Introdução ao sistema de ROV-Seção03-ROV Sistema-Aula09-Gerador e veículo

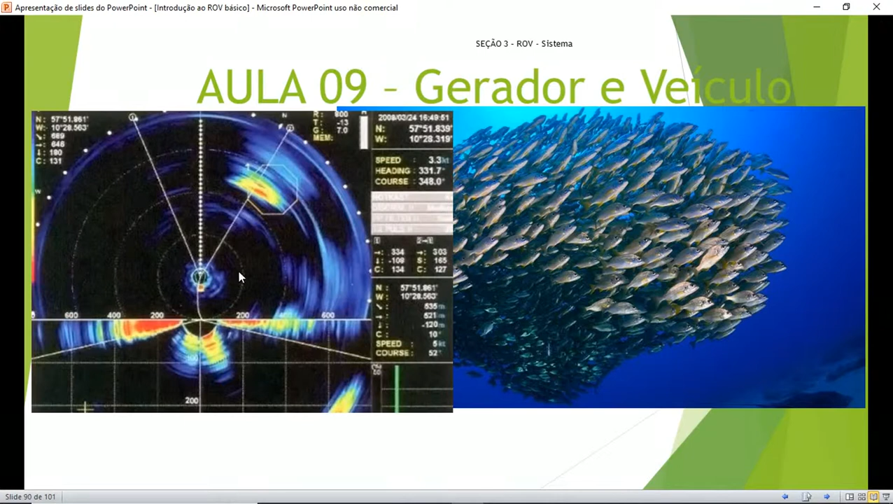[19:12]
Aqui, 200, 400, a 500 metros mais ou menos está o cardume de peixe. Essa tela aqui é o do SINHAD.
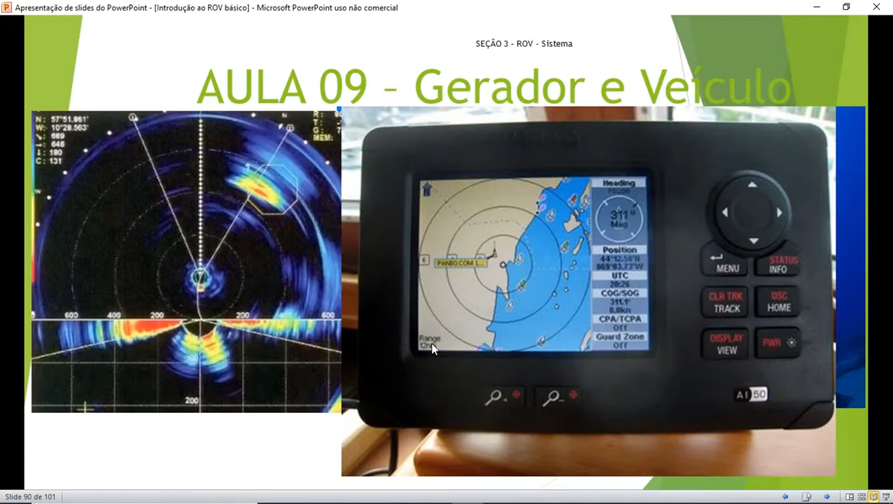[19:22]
Esse é um modelo mais simples de embarcação pequena, mas na plataforma ele vai aparecer essa tela aqui. Principalmente porque o SINHAD tem um trabalho para ajudar na descida dos RISES.